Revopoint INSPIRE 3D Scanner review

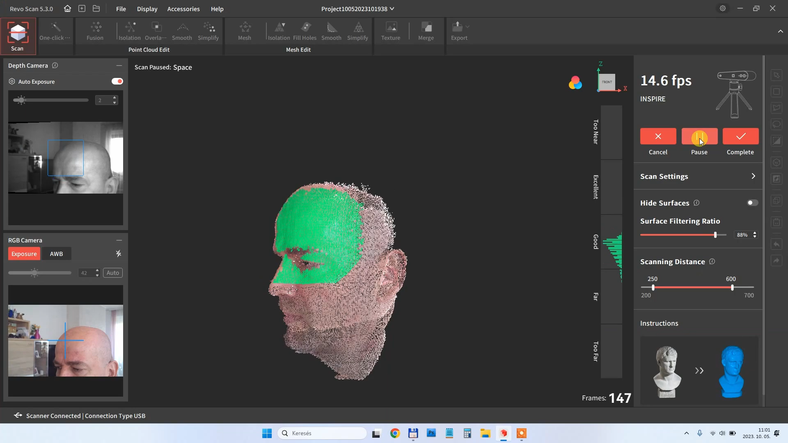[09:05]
And this is viewing the Bravo scan. So I started from one side. And then I tried to go a little bit above and below my face.
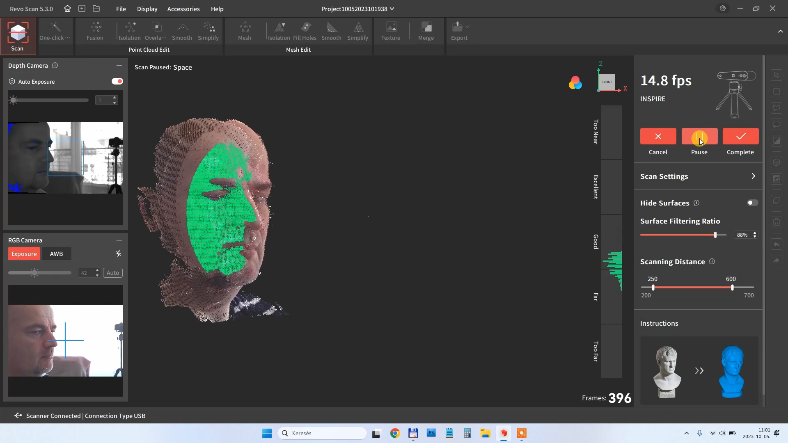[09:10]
For the moment it even lost the tracking. But it was fine.
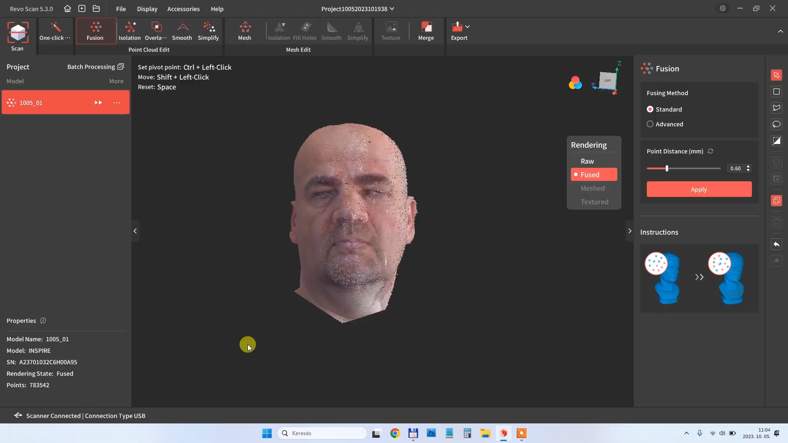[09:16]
So here I removed some unwanted points. And this is now the fused mesh.
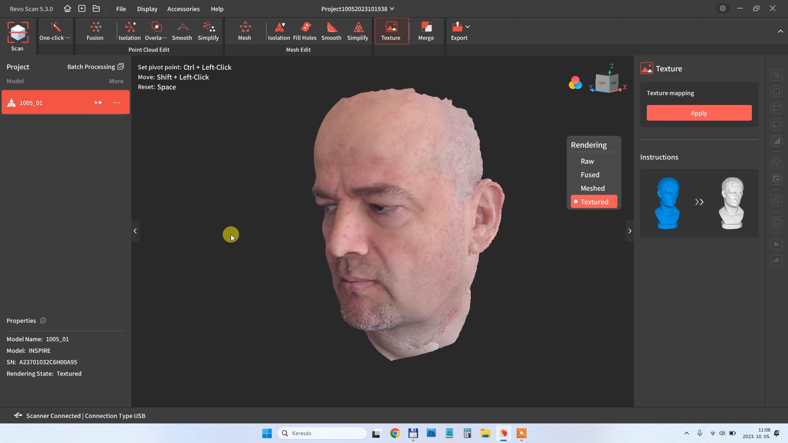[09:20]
Also with the texture. And it looks good.
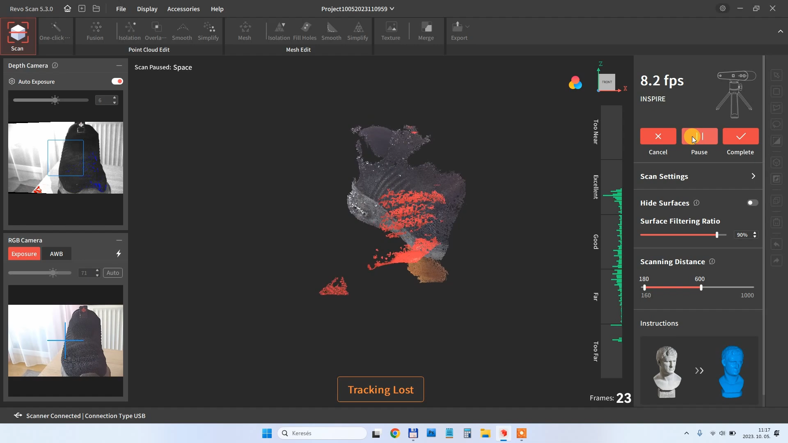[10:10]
As you can see the software couldn't really see or track these points on the black surface.
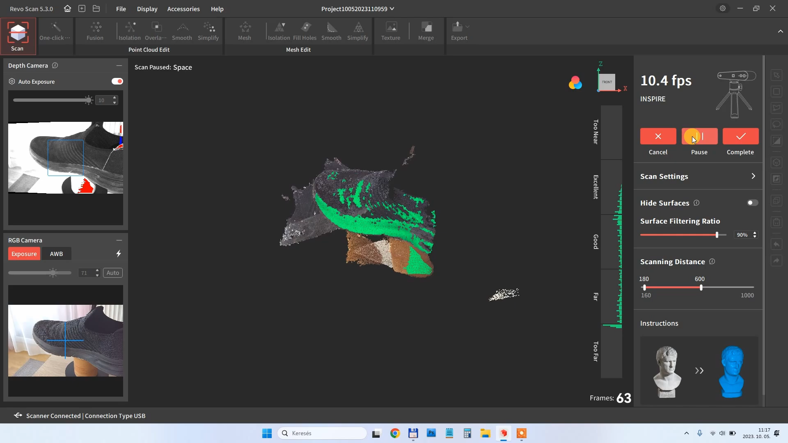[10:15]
It looks like this object is too dark to be scanned directly with this scanner without scanning spray or something similar.
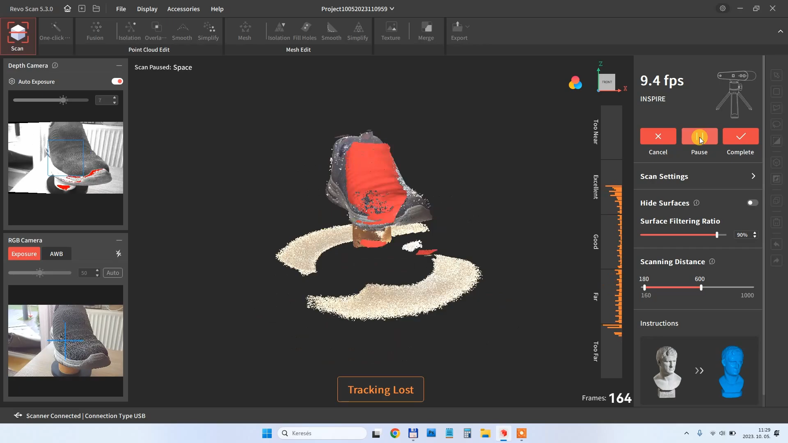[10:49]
But later I'll lift it up a little bit with my hands so I can scan inside the hole too.
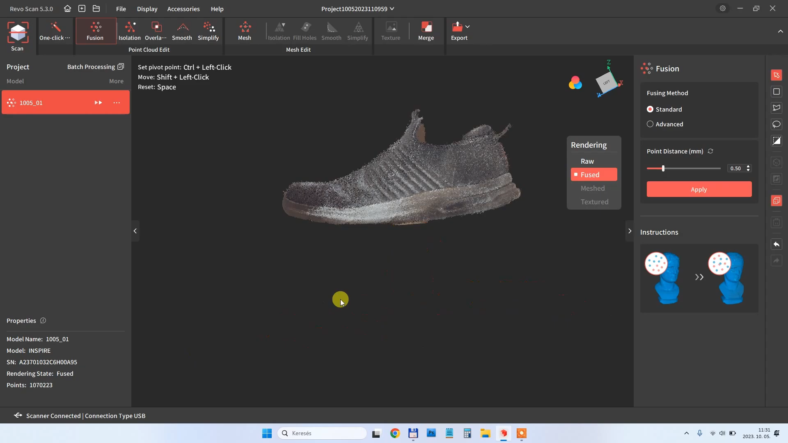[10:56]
And I'm removing some unwanted points.
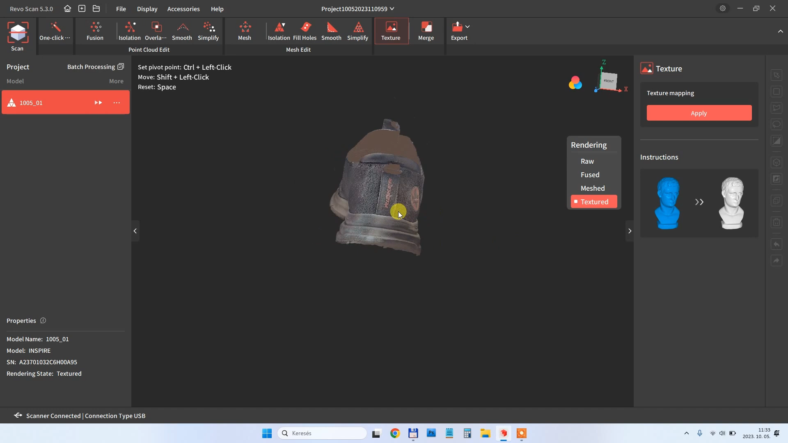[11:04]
Those holes can be filled even inside this Revo scan software.
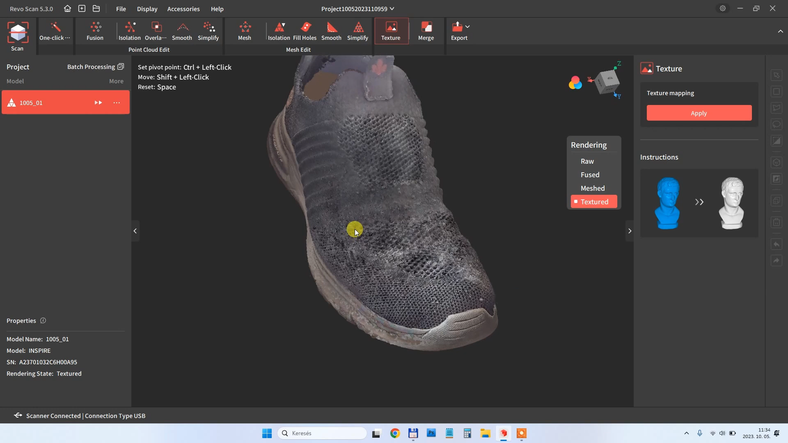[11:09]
But I'm just experimenting a little bit. So quite good for the first attempt.
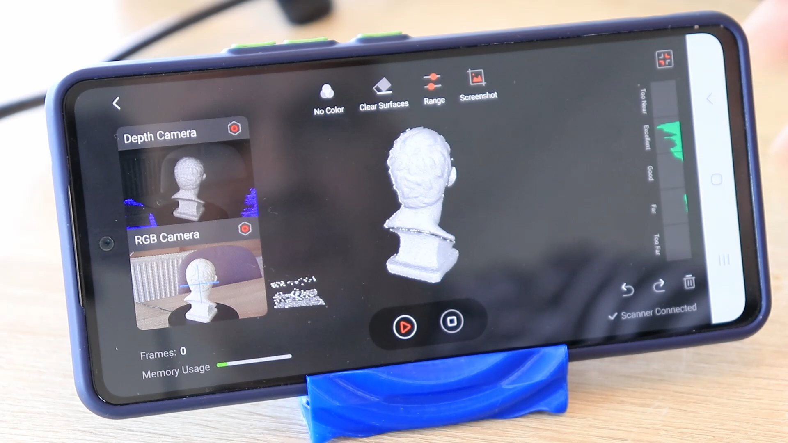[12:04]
And this is the object. The distance is perfect. And I know I can start the scanning now.
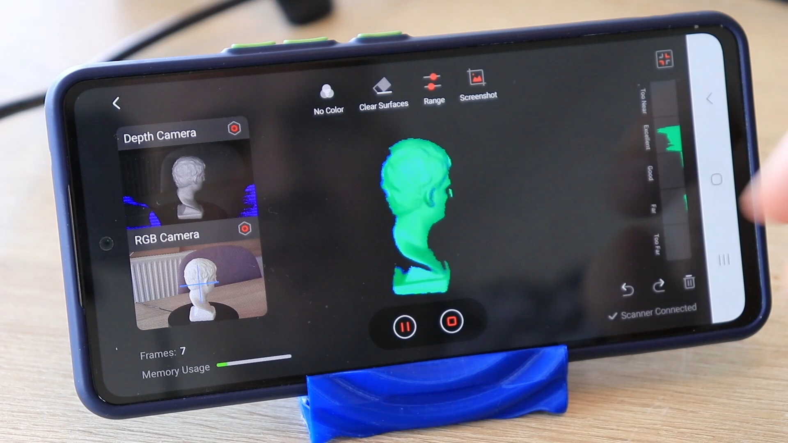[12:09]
It looks great. Excellent distance.
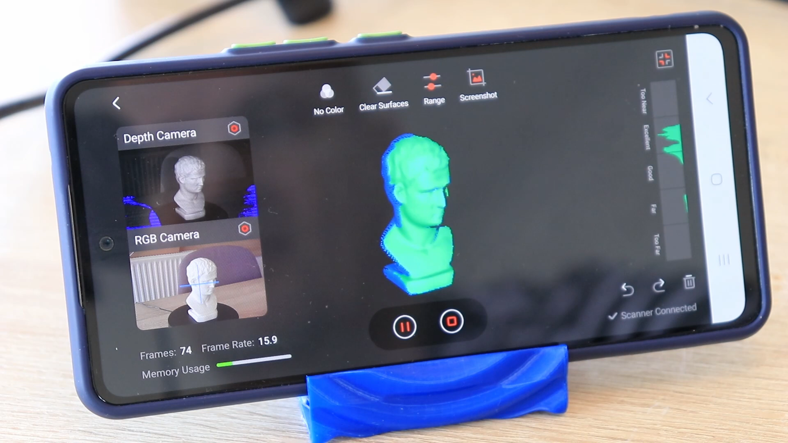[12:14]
That was one rotation. Stop the scanning. Post processing.
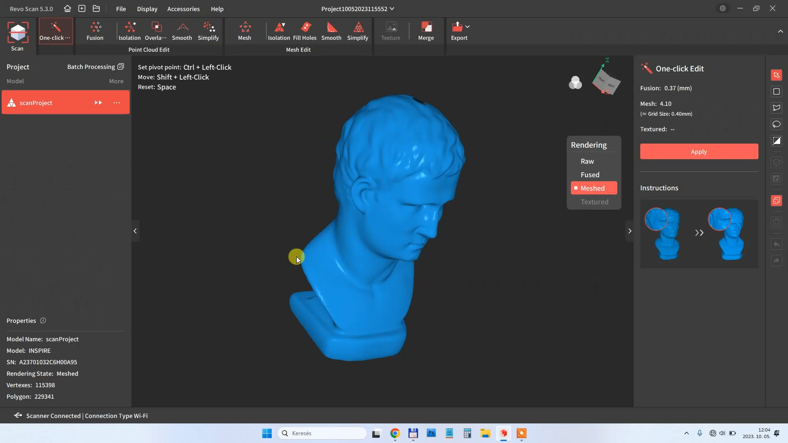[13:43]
And again I'm on PC. So this is that project imported from the smartphone.